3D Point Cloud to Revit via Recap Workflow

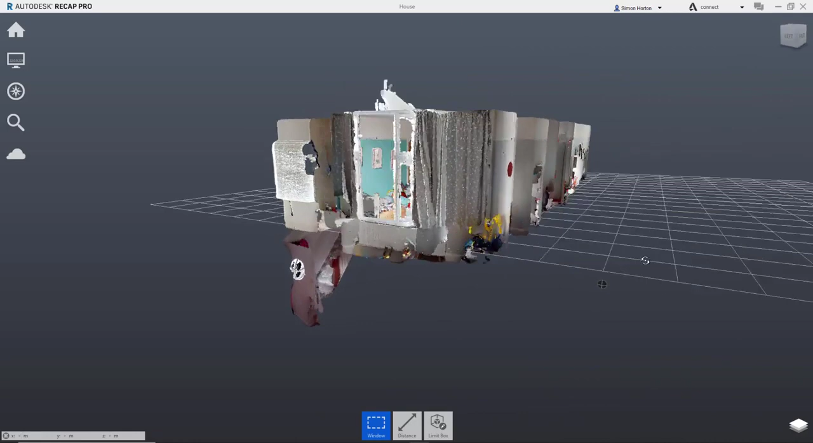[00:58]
Again, in here we can start to do regions or clip some of the point cloud out, and do a lot of setup to make it as clean as physically possible for Revit. But again, just to keep it simple, I'm simply going to save the project.
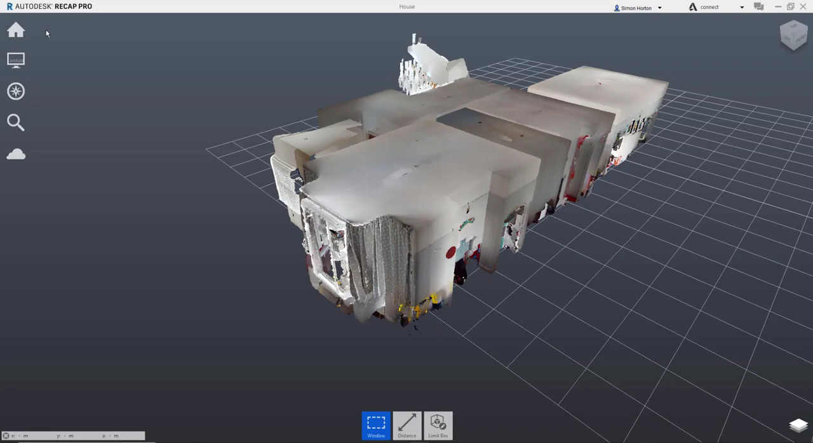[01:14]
This will now give me my RCP file that I can import into Revit. So now we're in the Revit environment.
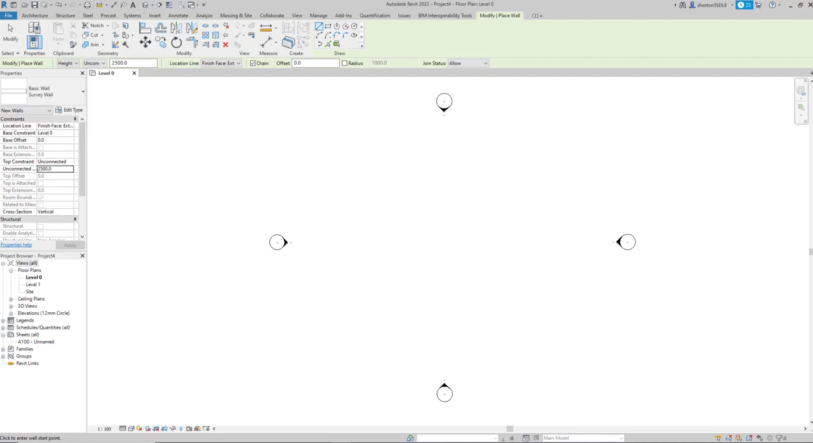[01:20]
The first thing we need to do is bring in the point cloud. So if I go to the Insert tab, and use the point cloud option, I can navigate to my RCP file, which you can see here. Click Open, and it brings the point cloud directly into Revit.
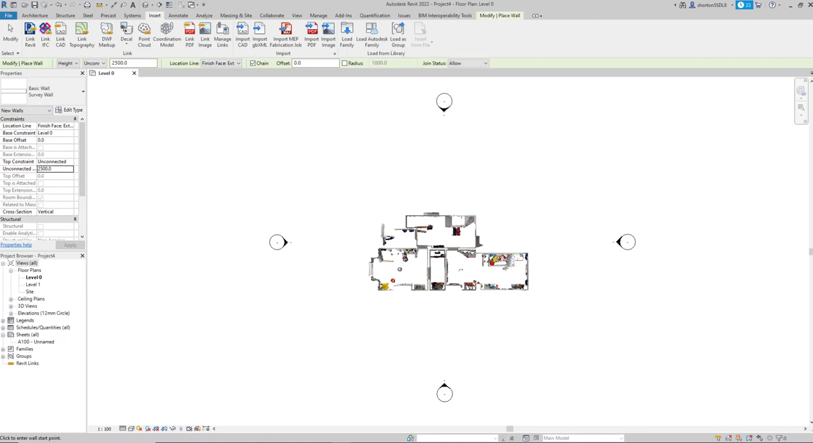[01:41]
Now again, I haven't worried about origins or coordinate systems within here for now. If you're an experienced Revit user, then you will know all about setting up your coordinate systems. But for me, it's all about keeping it simple. So first thing I'm going to do is go and have a look at the 3D view to make sure everything's coming nicely.
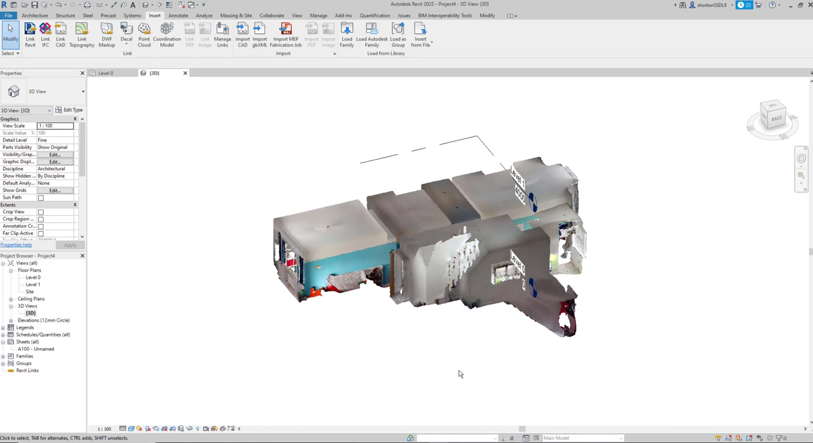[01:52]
So here you can see it has. Generally then, I'll go to an elevation and look at my levels.
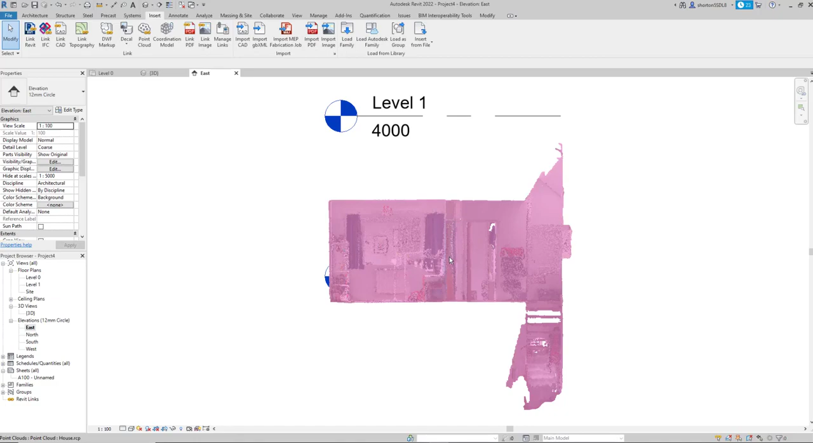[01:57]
So you can see my levels don't correspond with my point cloud.
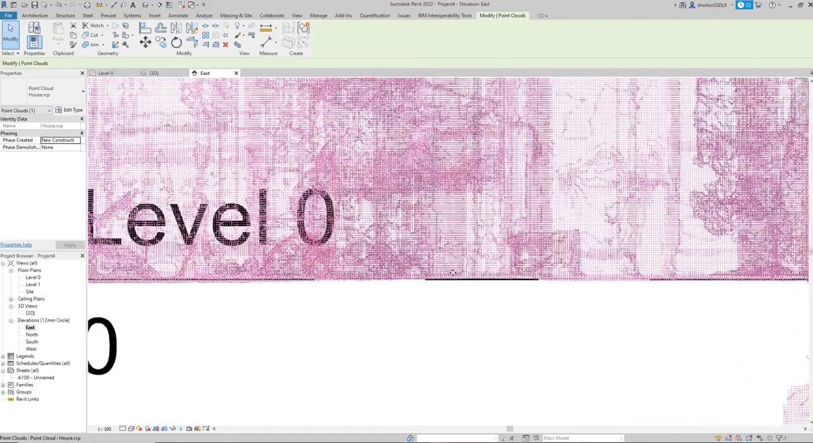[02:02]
So I'm literally going to pick my point cloud up, zoom in a little bit, and make sure I get it roughly on the floor plan there.
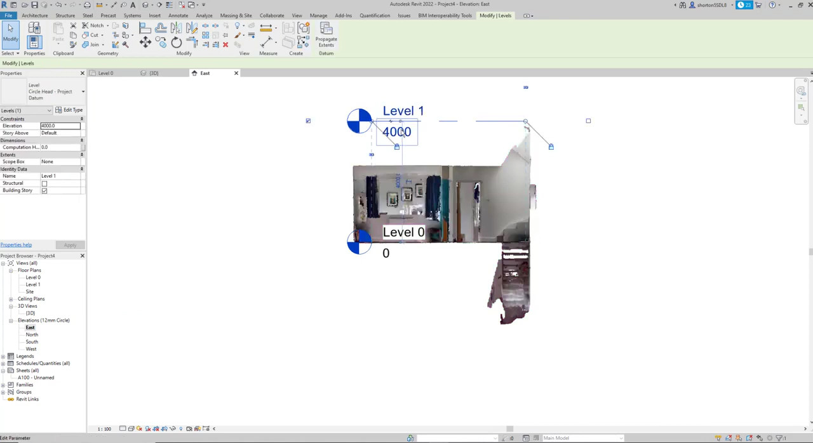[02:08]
Then just for purposes, I'm going to set this at ceiling height for level one. Click OK.
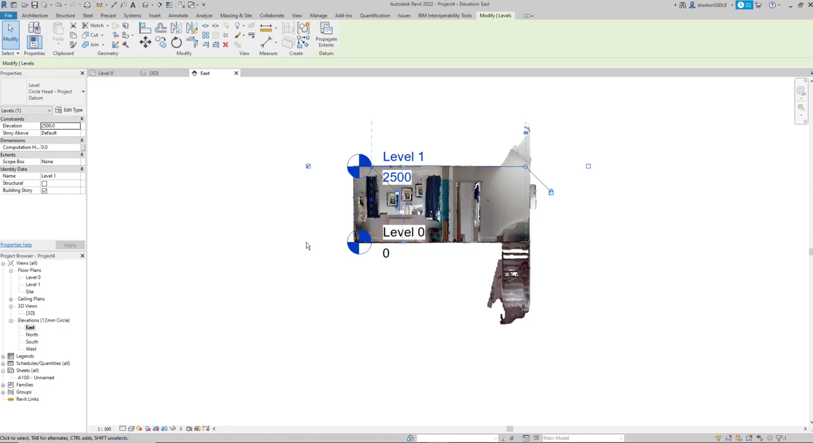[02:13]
OK, so now I've got my point cloud all set up. What I will do now is go into level zero.
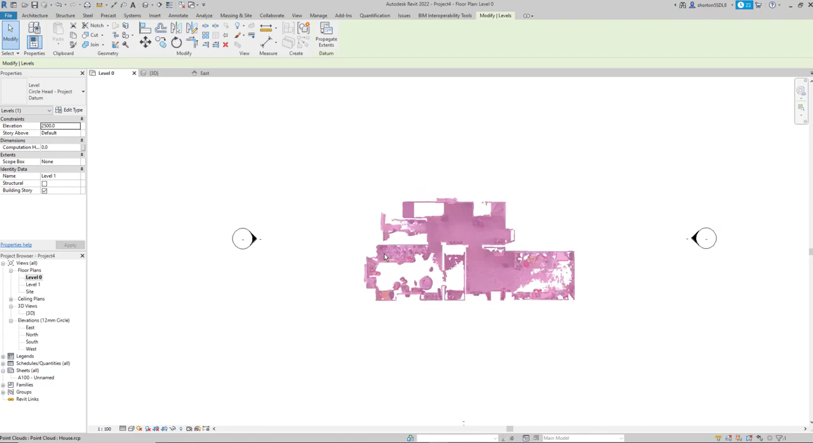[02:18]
And you can see here that if I was to start tracing over the top of this, it's quite noisy because it's got some of the floor and the furniture in there.
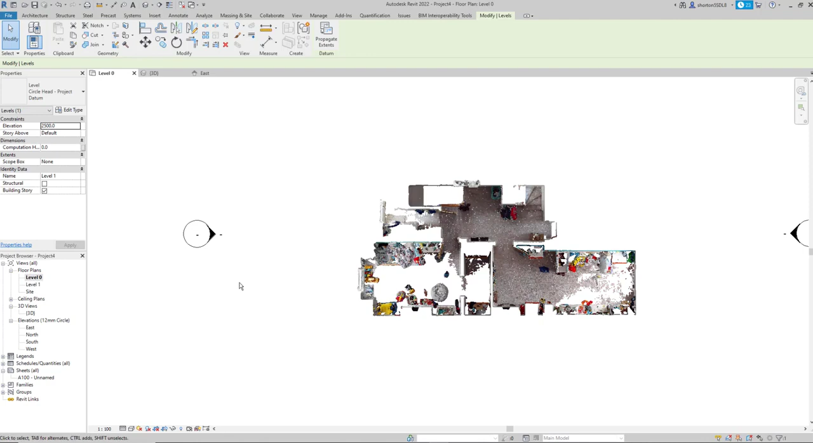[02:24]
So probably what I'd do is come into level zero, go into the view range, and set my view range to be roughly at a floor plan height, and then click OK.
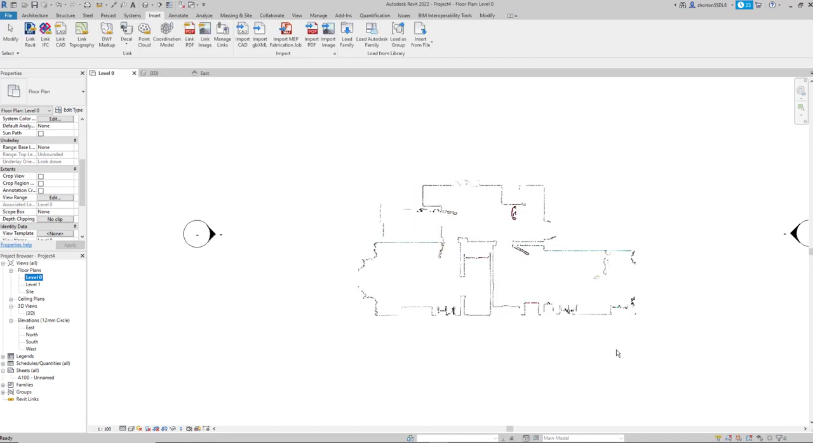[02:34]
So now you can see I've got a much cleaner point cloud to work with. And all the point cloud is is hundreds and hundreds or millions of dots in this particular instance that we can use to trace over or snap to. Now, again, for speed, I've gone in and created a standard wall, and I've just created as a survey wall because I don't know what the construction of this building is. So all I've done is created a 150 survey wall that I can trace over this outline.
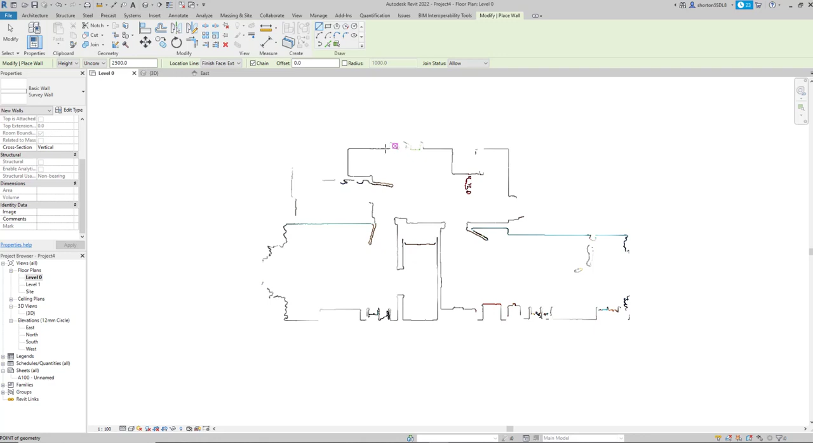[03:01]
Again, we're snapping to the point cloud, so it makes it nice and easy to go and start drafting over the top of this. And following around the point cloud, tracing around, zooming in and zooming out to get your lines as nicely lined up as physically possible.